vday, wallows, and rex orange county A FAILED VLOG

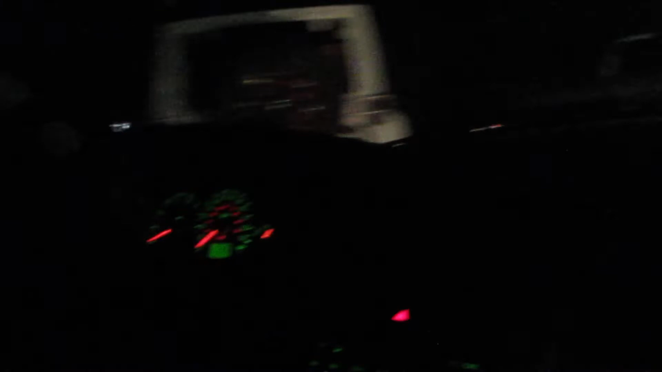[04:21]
Oh my goodness, you can't be laying on the floor. Oh my god, look at it! Move, bitch, oh get out the way! Oh my goodness!
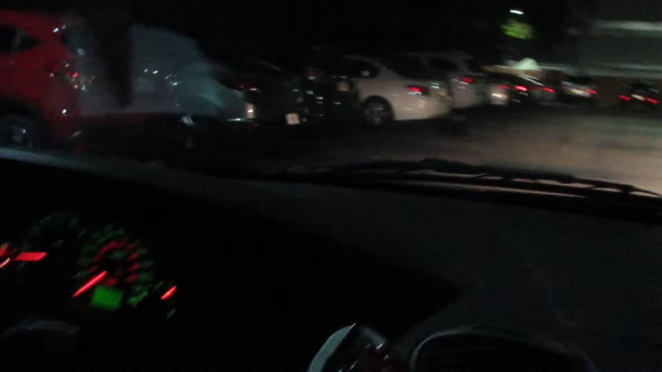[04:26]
Oh my goodness, tell him to stay out of the road! Yeah, you tell me, get out of the road, hurry!